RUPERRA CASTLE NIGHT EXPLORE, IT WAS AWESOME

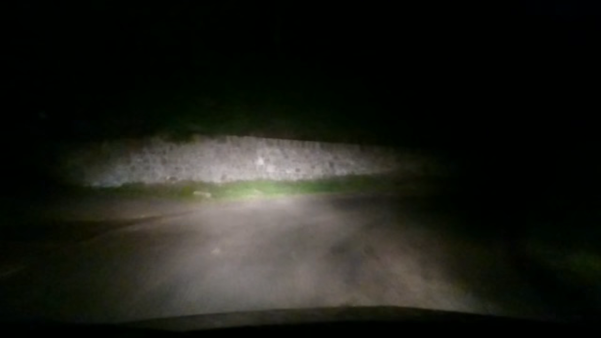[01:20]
Whoa! So these are where we're going. All through the bloody country lanes. In the middle of nowhere. Whoa. Put the camera on me, Dave. Yeah, so we couldn't get to this location the last time, so
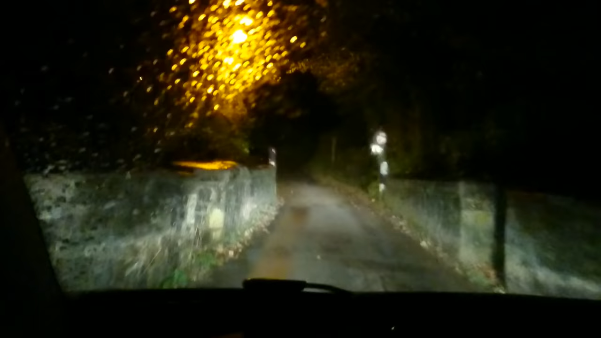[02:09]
Blimey, that's a... There you go. It left you, isn't it, Dave? We're always getting lost.
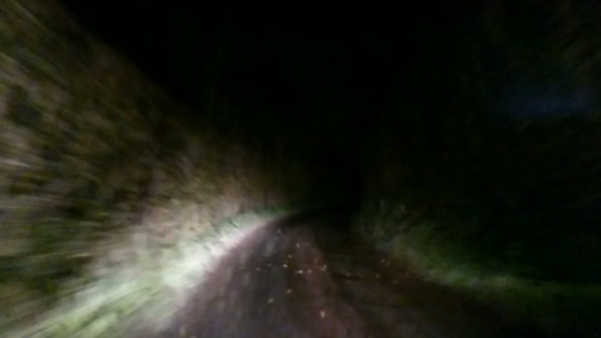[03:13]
Oh god, I've got a lot of these. And this is proper exploring because we're not following maps or sat nav or anything. You can see there's no sat nav. I don't use sat nav today. We get a rough idea and off we go exploring and we find it ourselves. I have a look online, best route, and then I memorise it and then try and get us there. I don't know what happened the last time I tried to get. But we always seem to be going down country lanes lately.
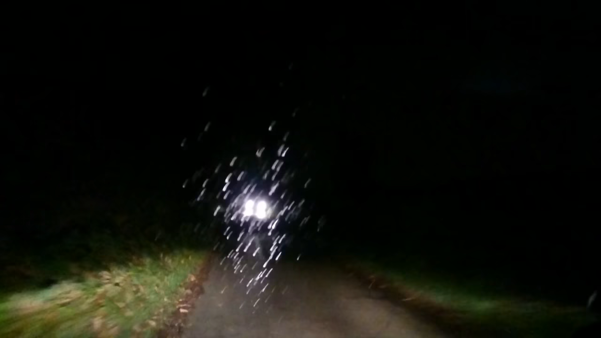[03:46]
It's a trouble with these country lanes, isn't it, Dave? Yeah. Lanes are going on for miles, people. Oh.